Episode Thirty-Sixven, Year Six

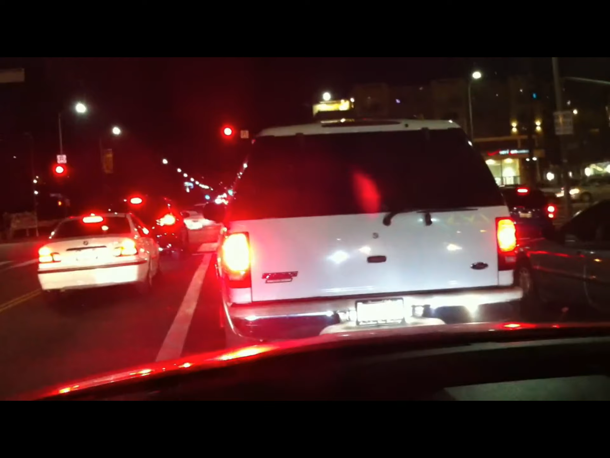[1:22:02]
Yeah, I'm heading north toward my house. Sunset is this street here. We are on Western. In this big parking lot, which is now just apparently being
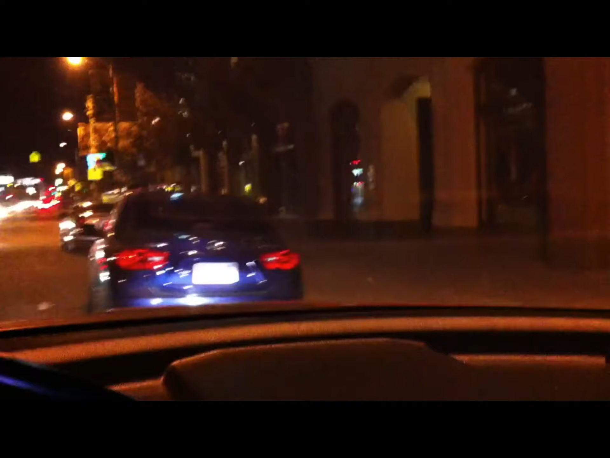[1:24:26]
This is where I worked, where I lived in. JJ French from Twisted Sister was there. It's now the Gershwin, but it used to be the St. James place.
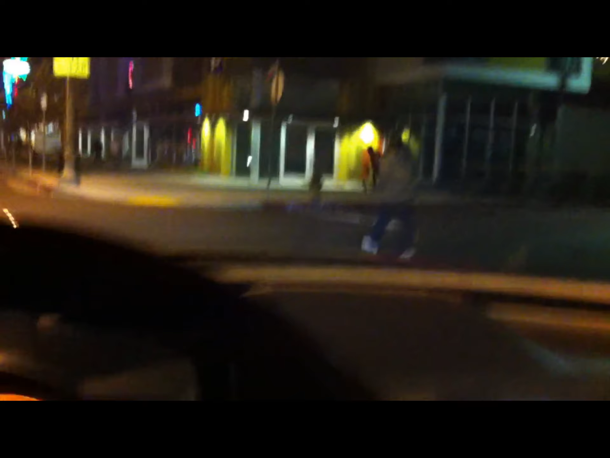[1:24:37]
Whoa, kids on scooters, guys on scooters. That's not my fault, right? I don't know.
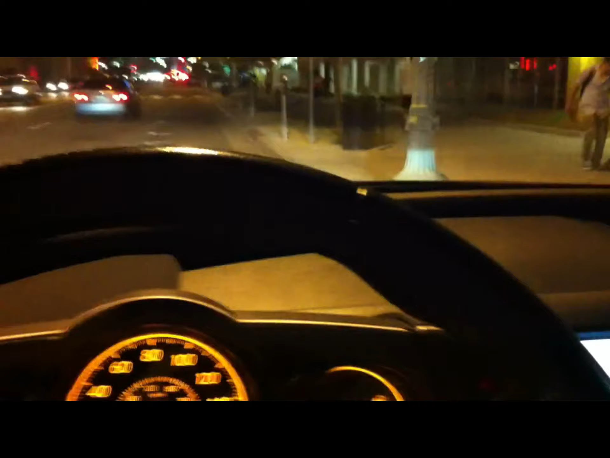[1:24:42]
You're not supposed to be on a scooter in the street. Of course, you're also not supposed to be holding a fucking camera with one light and one hand while you're filming and driving. So that's where I lived back there, where JJ French lived from Twisted Sister, and then all the roach powder was along the fucking aisles, and I spent a New Year's Eve in there hearing gunshots and then coming out and seeing all the fucking shell casings on the ground. That's this neighborhood right here, which has now changed. It's now a bunch of Thai restaurants and no more adult bookstores, which is disappointing, quite frankly, because I like my vice. We are over 3 minutes, and I gotta, I'm banking these.
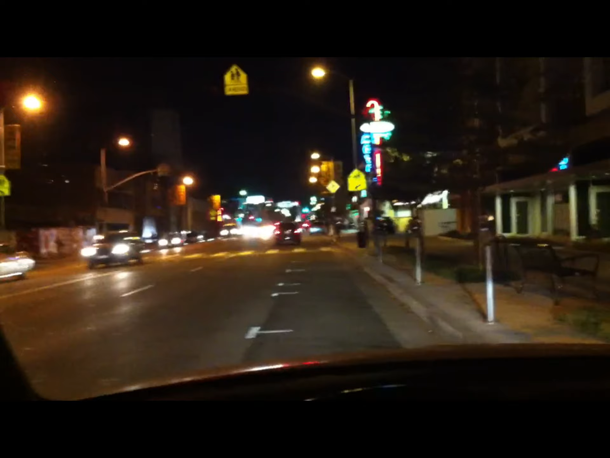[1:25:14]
I don't even know, because Facebook won't let me post them so far, so I'm gonna have to go home and post stuff. It's going to take me a bit to get there. But, yeah, I'm trying to think of anything else in Hollywood on the 40-year-old boy tour. I'm starving, too. I got to get something to eat. Should have gotten that grilled cheese back there. I should have parked. Should have gone to the Paranormal Activity extravaganza, but I did not. I didn't think of it. I was so shocked to see it, quite frankly, because I knew I was heading to the Sunset and Western thing. But for some reason, Paranormal Activity premiere, not on the 40-year-old boy tour. They don't have it all the time. All right.
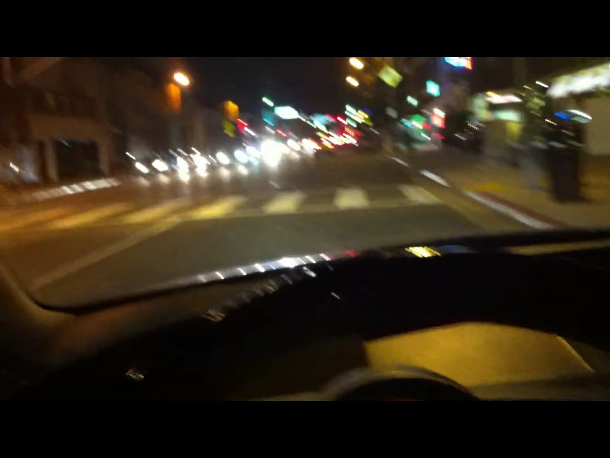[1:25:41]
I'm going to try not to die, so I'm putting the camera away. All right, we are on Cahuenga Boulevard. In the valley, we have gotten off the freeway. There's Universal City.
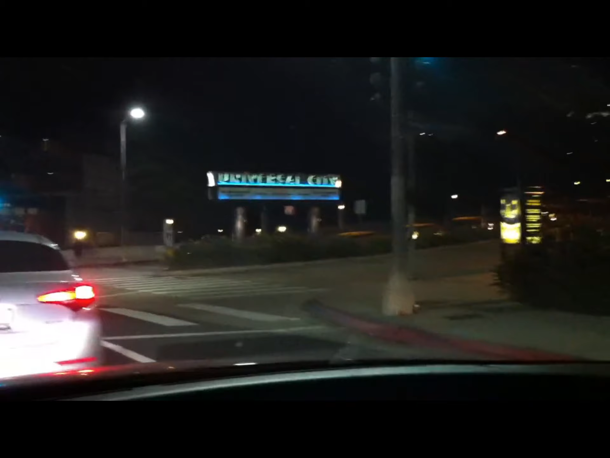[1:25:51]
That's the Universal theme park right up that hill. You can go up there, and it's the City Walk and the theme park where you can go take the Universal Studios tour, all that fun stuff.
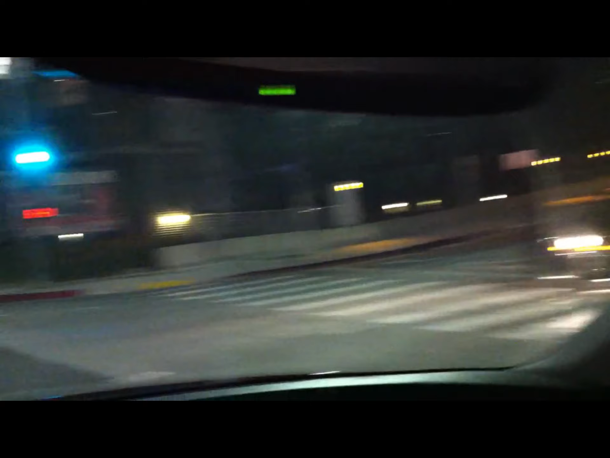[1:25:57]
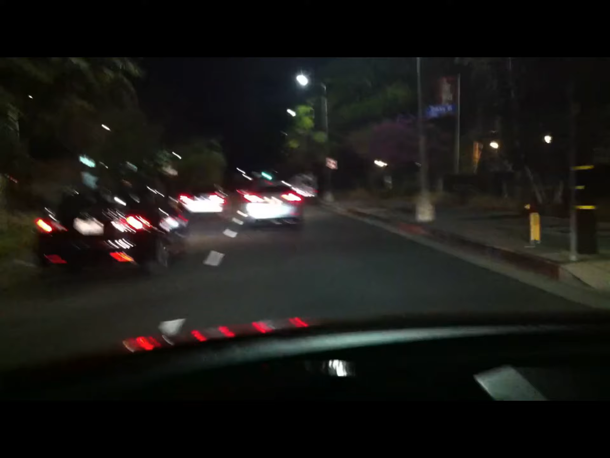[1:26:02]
and I'm exhausted. I will not lie. I have petered out. This seemed like a really good idea in the beginning, and it was. I think it was. But doing it alone, I you know what? It's no fun being Mike and Lily. I like being Mike. All right, see that Nissan dealership? Right there. Hey, that's where I bought my Altima, and where I bought Karen's Altima Hybrid, and where I bought this Murano that I'm driving right now as we drive past. And they're the ones who stole my glasses, or at least lost them, in the when I got my car repaired, and then they had to give me a deal, and I've told that story.
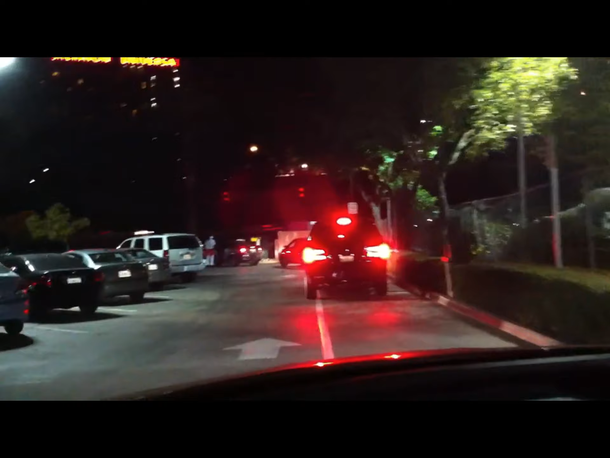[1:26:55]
And there's the line, but we're going in to eat. We're going inside, I think, right? Aren't we? If there's parking? God damn it, I hope there's fucking parking. This will be a complete bust if there's not. Because, look, this is how busy it is.